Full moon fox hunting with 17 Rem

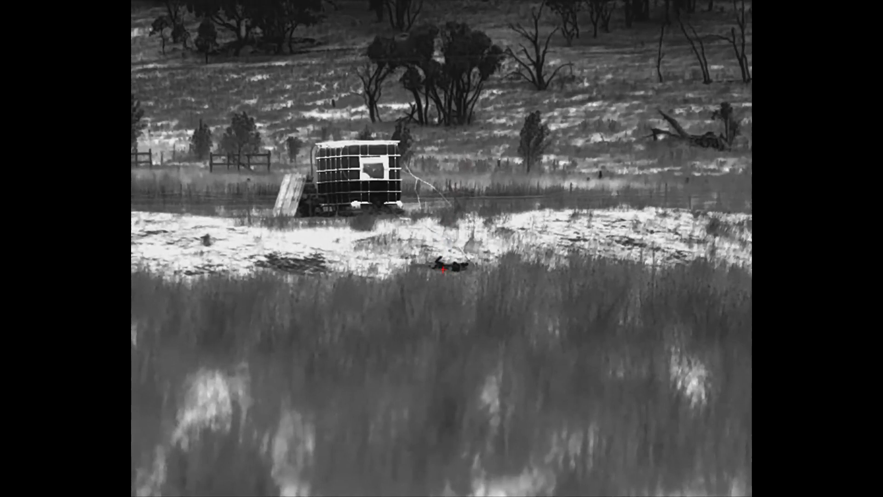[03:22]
There you go. First one down. Didn't want to turn around though.
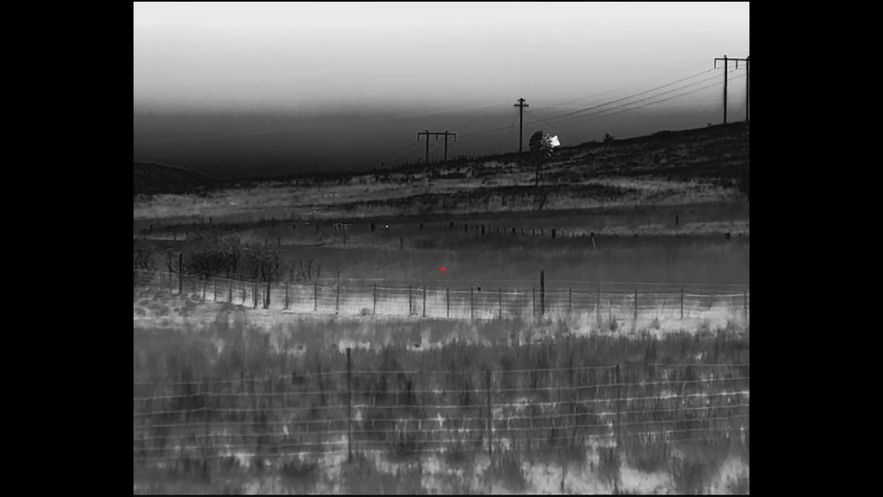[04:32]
Don't know if he wants to come in. Here he comes. Oh no, there he goes. Let's try again.
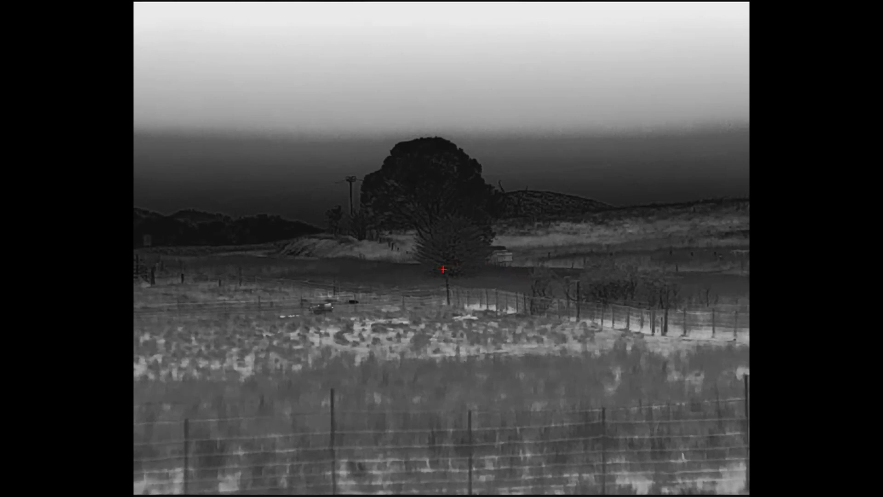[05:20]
Didn't like that. Oh, OK. keep an eye out for him, see if he comes back. I'll look around and see what's snuck in behind me in the meantime.
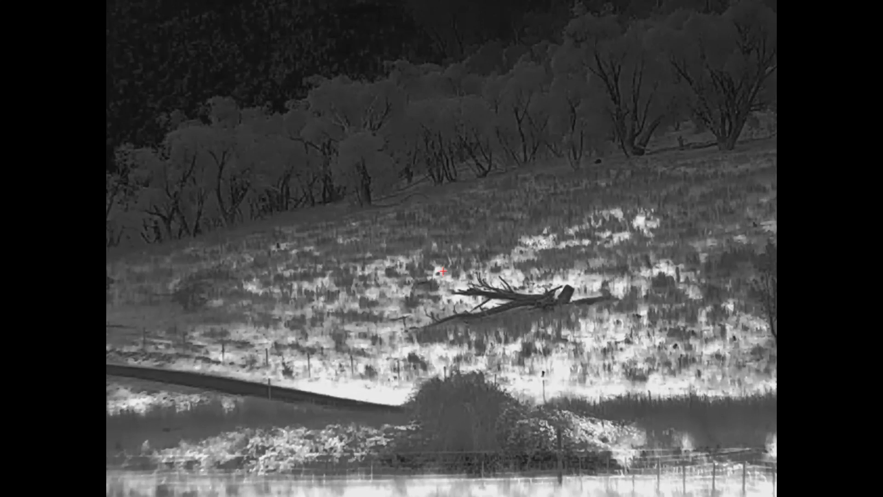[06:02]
One didn't, the other one might be thinking about it.
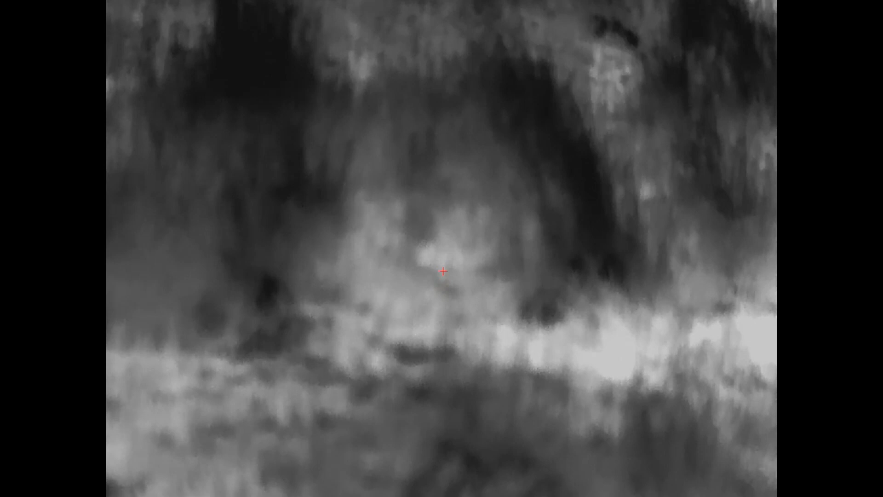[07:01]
Sorry. Where do you go? There he is.
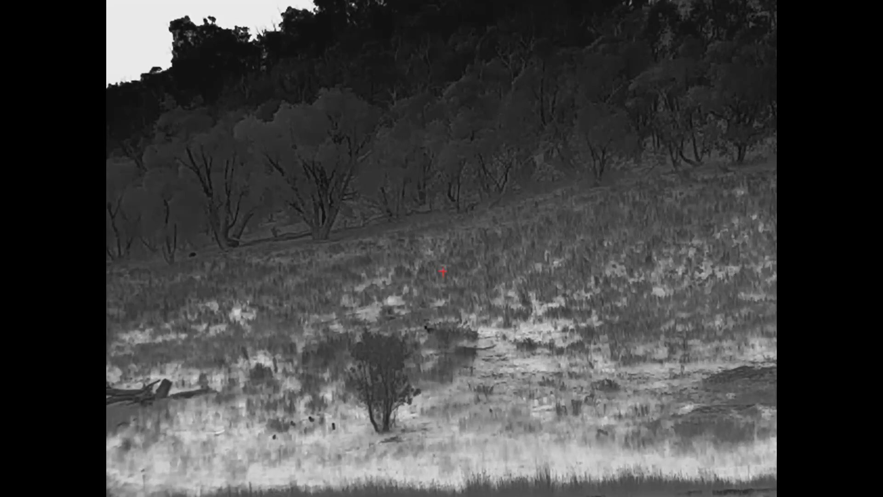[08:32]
Taking a dump. Interested, at least, mildly. It was.
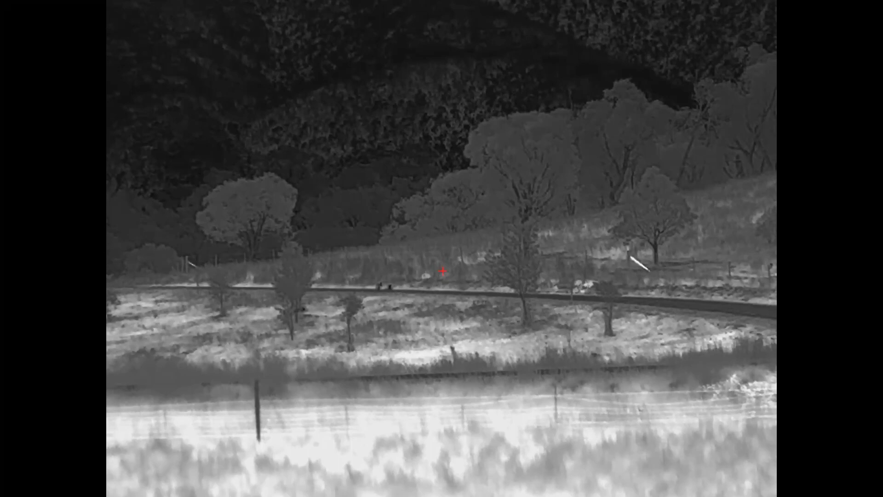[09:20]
Other things on their mind, obviously.
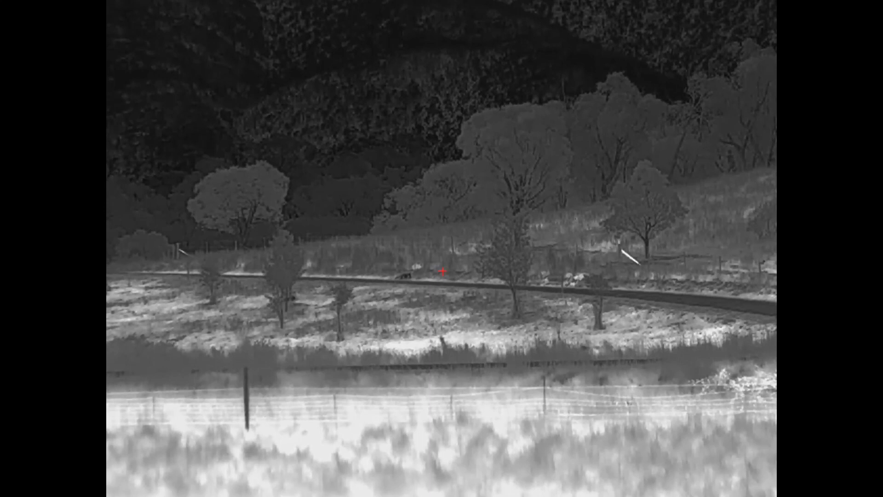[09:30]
Let's leave them and see what happens. See what else pops up.